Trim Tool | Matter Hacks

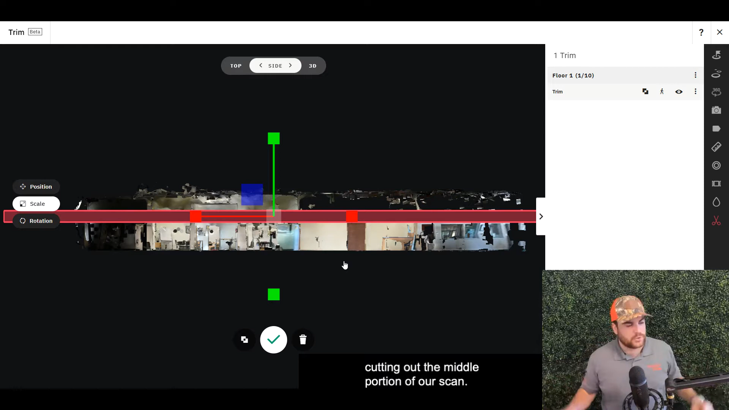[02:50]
of our scan we don't want that so let's go back into position and move this trim up right there
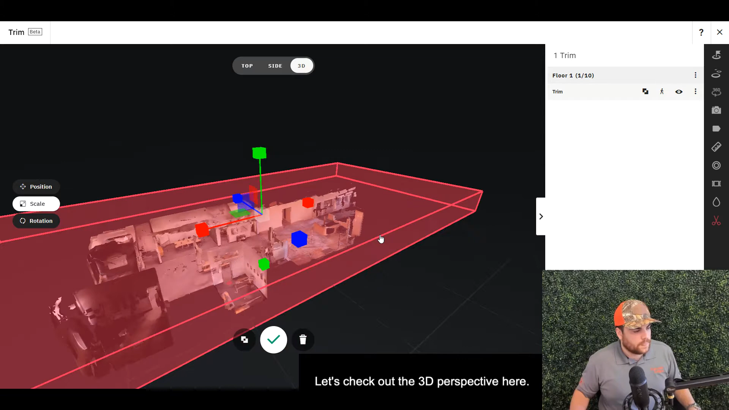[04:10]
right so this is a fairly large trim but we're removing a good portion of that ceiling data and that artifacting that we don't want to see cleaning up our our dollhouse here sweet so
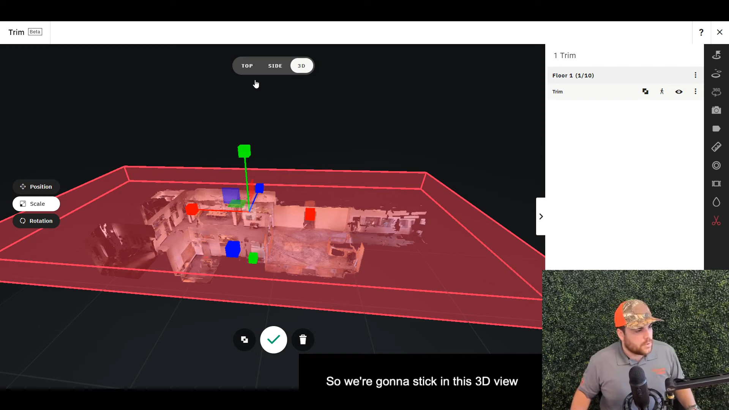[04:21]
we're going to stick in this 3d view as i explained the rotation feature this is where you can have some fun with the trim tool it actually lets lets you rotate the trim in
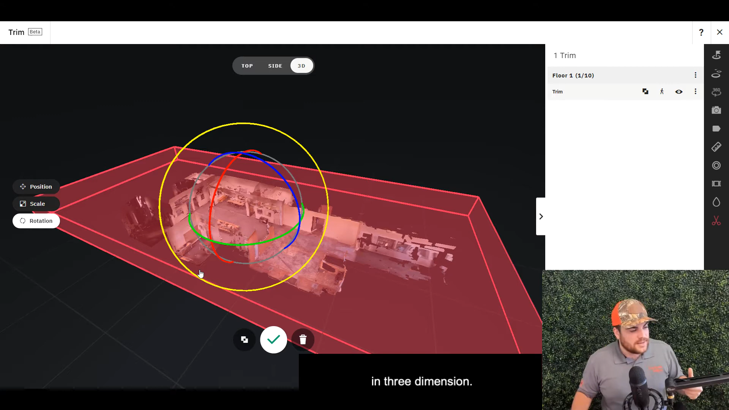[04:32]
three dimension you can see me rotating it here with this indicator this yellow indicator this green
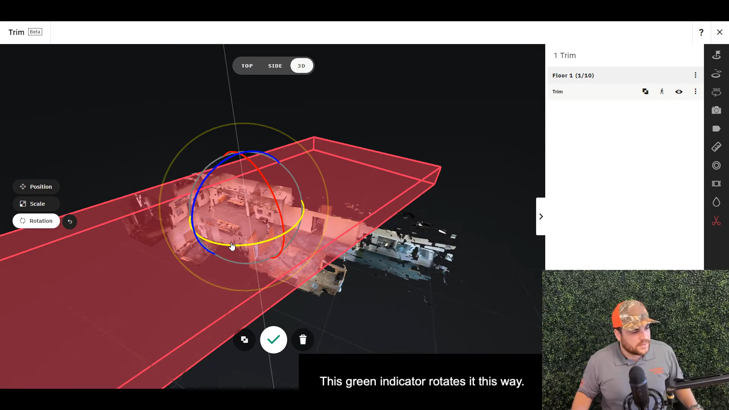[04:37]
indicator rotates it this way red and blue etc you get it
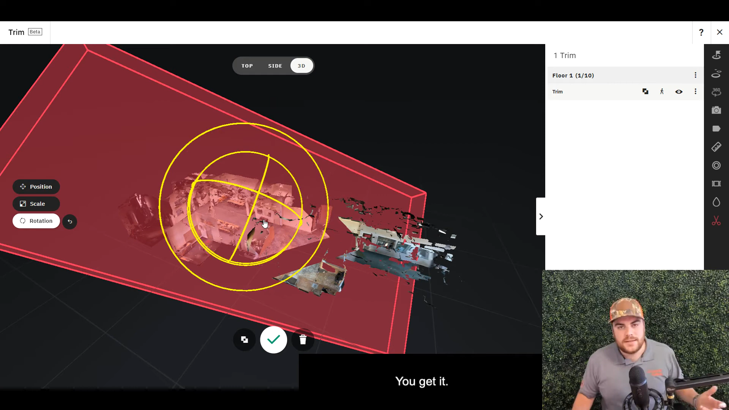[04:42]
you understand how it works definitely recommend you jump in play with it and you can see you can get really funky trims with this feature here let's reset the rotation here set it back to its original position
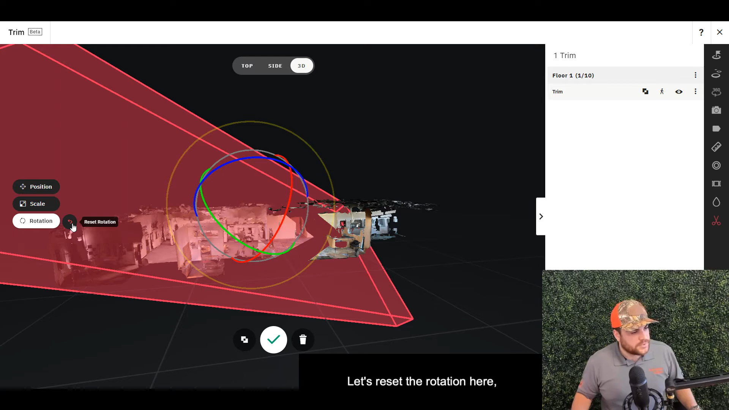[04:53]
all right now we can go ahead and complete a trim by clicking the green check mark here but before we